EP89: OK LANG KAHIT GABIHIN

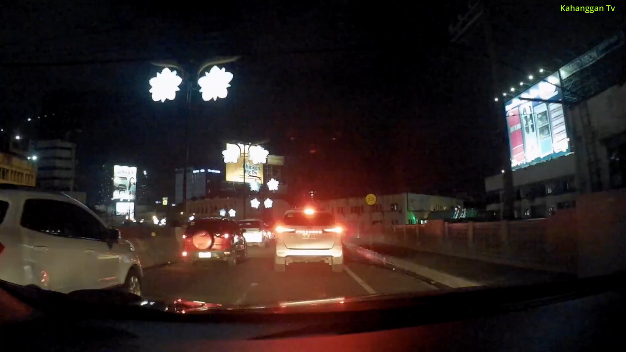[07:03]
ayan na Quezon Boulevard Traffic Wala talagang kailangan tiisin ang traffic balikan ko kayo mga kahanggan hari pa lang ay hari pa lang Kezon Boulevard na rin mga kahanggan ano